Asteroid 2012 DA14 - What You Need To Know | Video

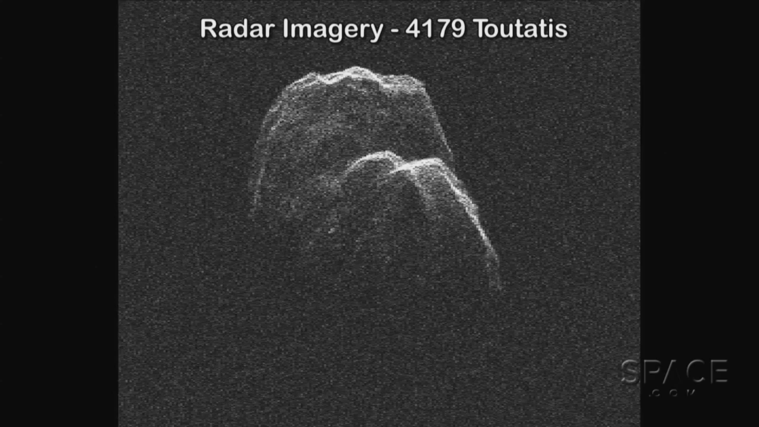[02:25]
its range and the so-called Doppler effect which measures its radial velocity along the line of sight but it'll actually be doing
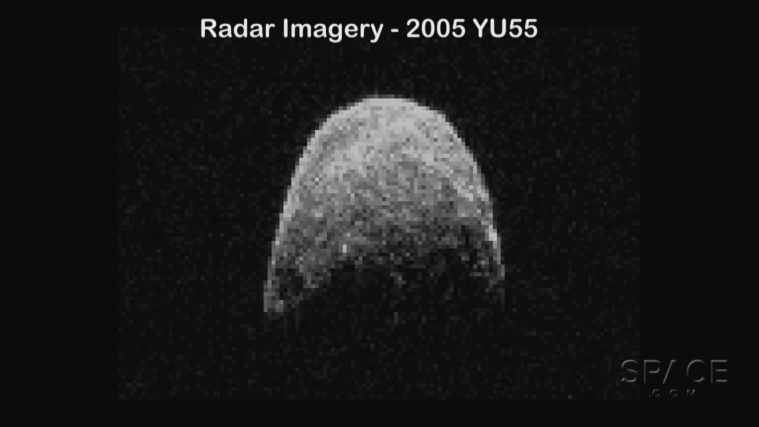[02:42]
four meter resolution shape modeling so we'll be able to understand this object down to the four meter level.